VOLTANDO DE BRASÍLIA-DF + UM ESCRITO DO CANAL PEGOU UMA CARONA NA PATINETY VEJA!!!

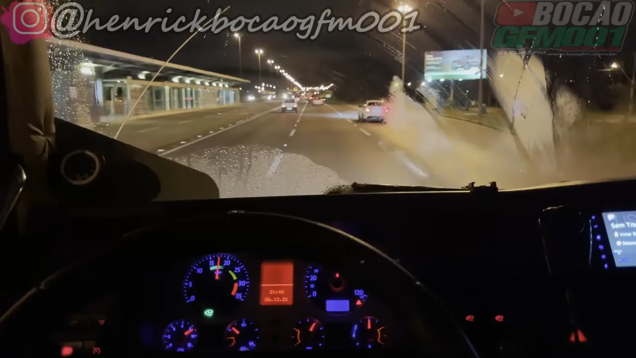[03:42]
10 horas da noite quase aqui. Nós arrancando de Brasília. Estava chovendo até aqui atrás. Acabou de parar de chover. Vai botar uma pegada. Agradecer a todo mundo aí que compareceu no evento aí. Que é Espírito Seguidor. Só para ver nós aí. Estou bastante feliz. A gente vai o evento aí, né?